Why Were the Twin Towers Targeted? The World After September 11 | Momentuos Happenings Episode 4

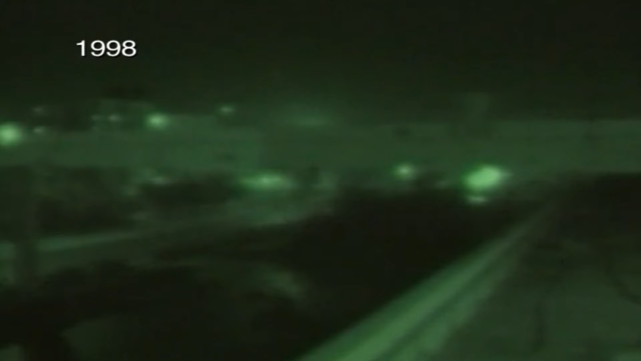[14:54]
US President Bill Clinton said in a televised address the attacks were aimed at Iraqi military and security targets. US and British forces hit the Iraqi capital after Saddam put Iraq on a war footing and air raid sirens alerted residents. At least one blaze broke out and anti-aircraft fire lit up the night sky. US officials said more than 200 aircraft and 20 warships, including 15 B-52 bombers, were deployed in the Gulf region carrying more than 400 cruise missiles and other bombs.